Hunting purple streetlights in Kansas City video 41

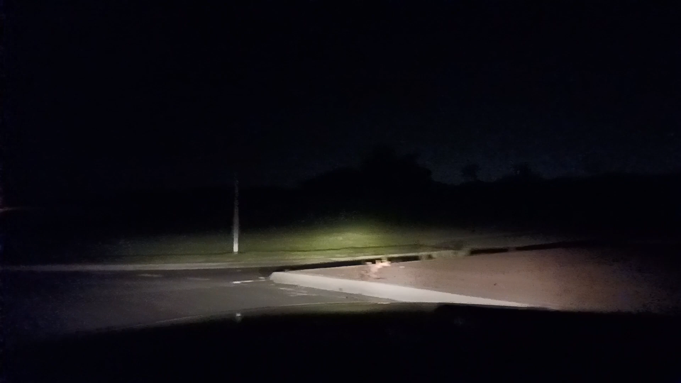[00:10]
um right now i'm at lucy webb and dean avenue in a roundabout just driving in a circle here the best way to use this video is to use the description because you can find different
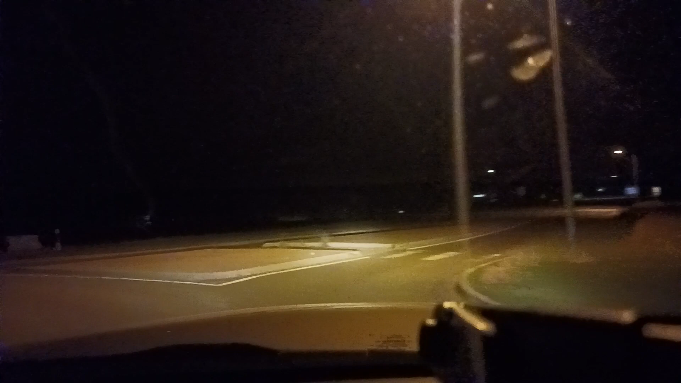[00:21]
time points that i've annotated in it to show you important things and you can also read what i have to say there um now i'm going west i'm sorry east on
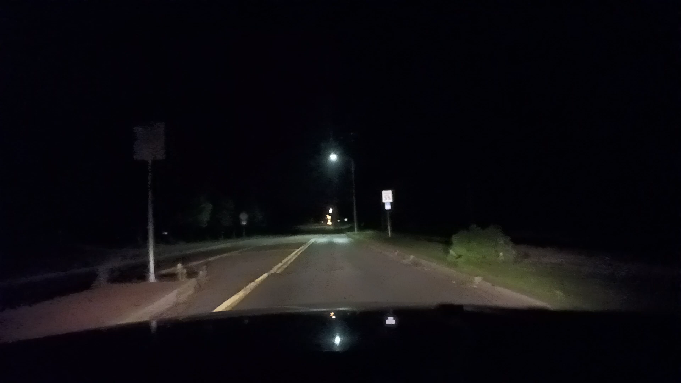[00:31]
lucy webb um you can play this video at 2x um i do drive kind of slow because i want to actually do do this safely and still look around at different things and then show you if i see something um okay this says metal lark here um anyway you can see the last video um but basically we came up dean avenue and i was looking around at an area that i already saw some of in um video 25.
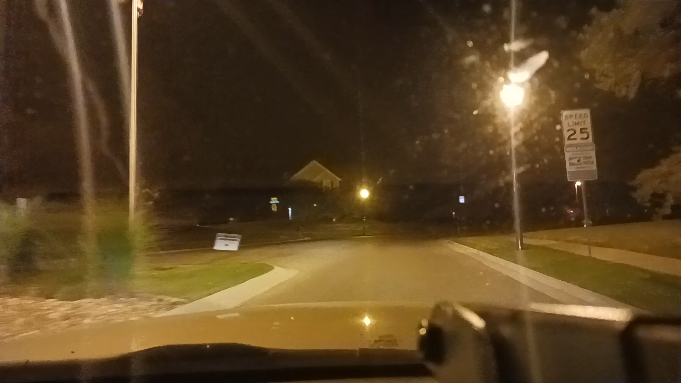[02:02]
i'm gonna take this down okay this light looks like it might be cycling that was i don't know if it becomes like a greener one on camera or what i'm gonna take this down to it back eventually or no actually no i'm sorry this connects to uh to dean avenue actually and i'm going to come up basically the other way to come up to this not all the way up to here but
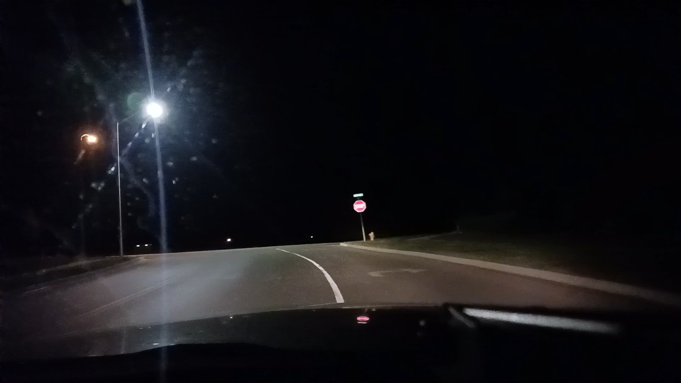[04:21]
all right going back here this road is uh cedar crest by the way it looks like down there this is uh buffalo grass
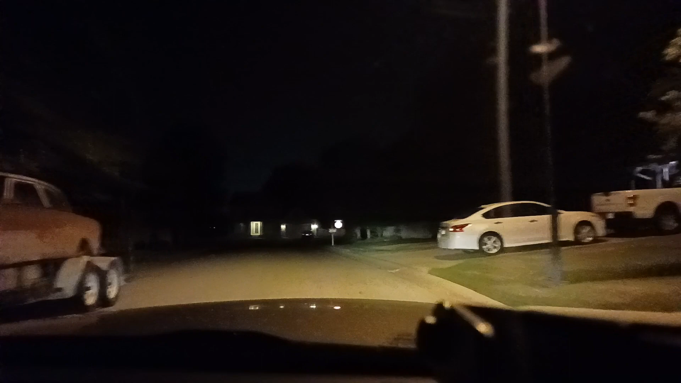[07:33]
okay okay this is wrangler okay i'm not sure how wrangler is attached to these other roads but i think i could probably take a left and at least get back up to um fox ridge
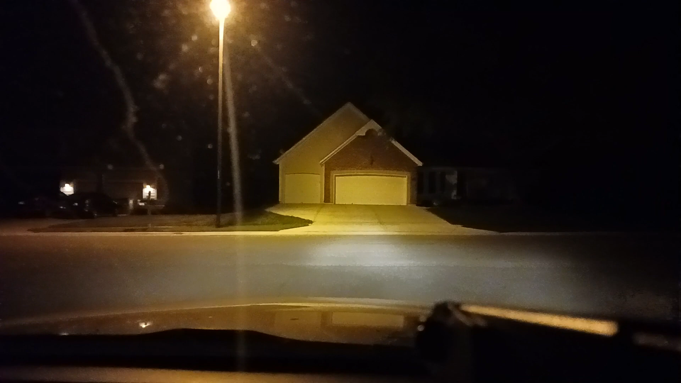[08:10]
okay okay i'm gonna take a route that's gonna basically i'm gonna take bristow um and then go up to lucy webb and then take that path i want to make sure that i get lucy webb on the west end because i have not seen it um i don't think i've actually seen it after madison like actually uh west of madison
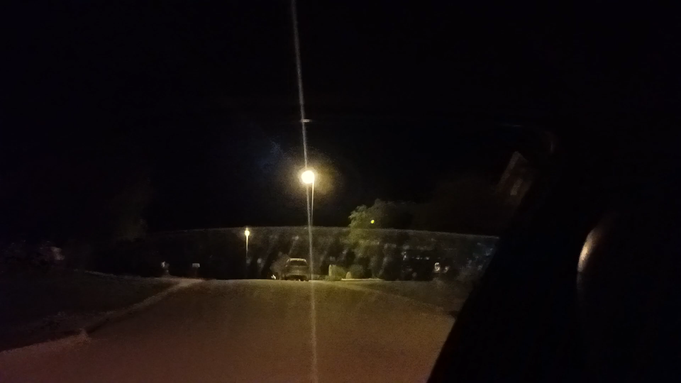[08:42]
it also allows me to look at this okay so this is fox run lane don't see anything special don't see anything special okay okay okay this is stone gate says no outlet i don't see anything special there um actually we got to lucy webb sooner than i thought so we didn't take the route that i was thinking actually which i can probably find here all right so from this road we're going uh westward now
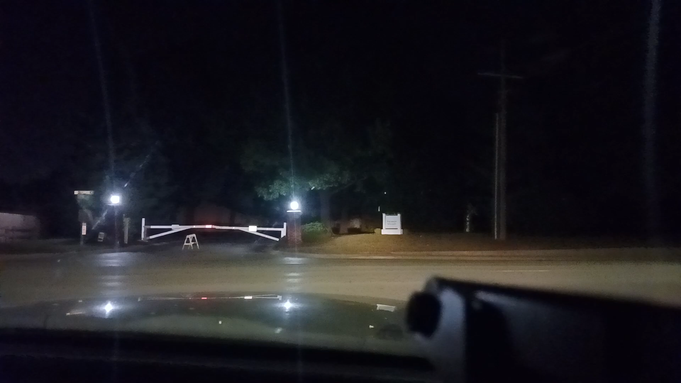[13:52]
and we got these coins here okay
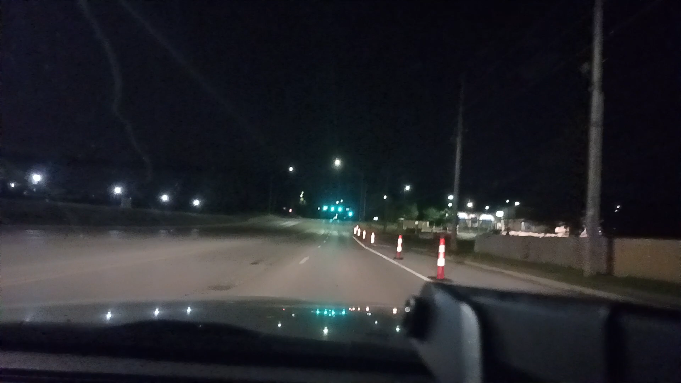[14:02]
okay this is by culvers so they're doing some kind of construction here by culvers if you look at a map there actually is a way to get down south over there
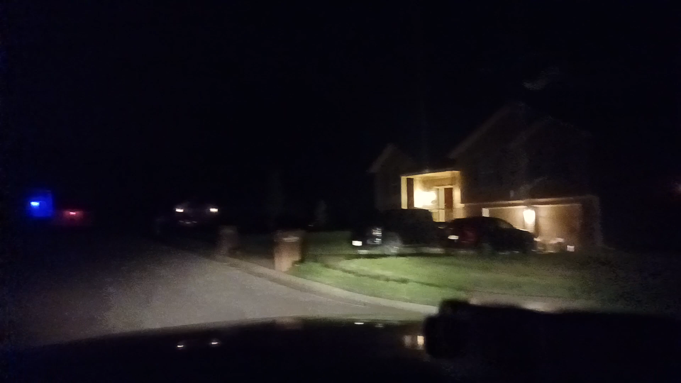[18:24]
there it is okay so it says no outlet so this here doesn't seem to be marking like a
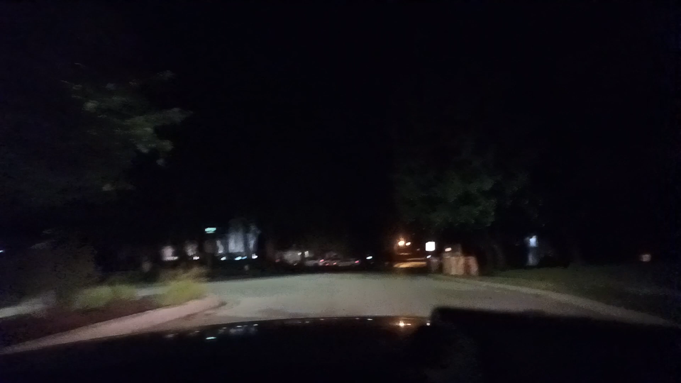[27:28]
that's possible nonetheless how many of those blue lights have we seen we've seen oh not this one this is a dead end though so i don't know if it matters um this one is